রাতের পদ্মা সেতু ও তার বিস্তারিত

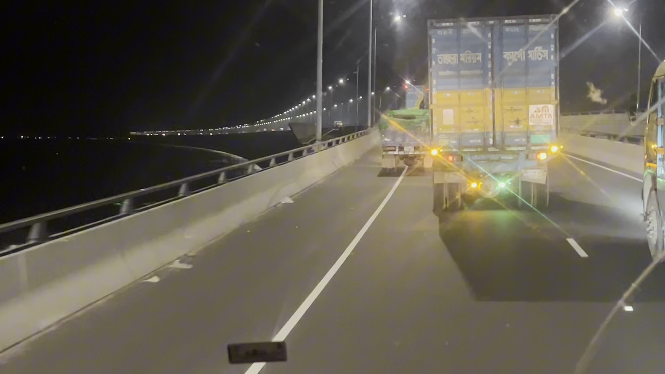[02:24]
আমি এখন অতিক্রম করতেছি পদ্মা সেতু এবং আপনাদেরকে দেখাতে যাচ্ছি এই স্বপ্নের সেতু। পদ্মা সেতু বাংলাদেশের একটি বিশাল অর্জন।
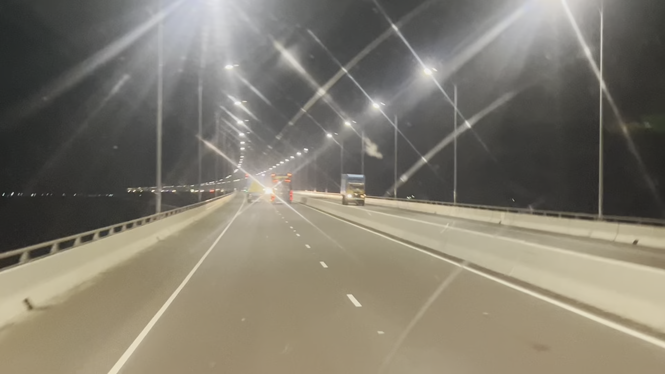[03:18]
অনেকগুলো গাড়ি এবং আমাদের পিছনেও আছে অনেকগুলো গাড়ি। সেই দৃশ্য এক অপরূপ সৌন্দর্যের সৃষ্টি করেছে।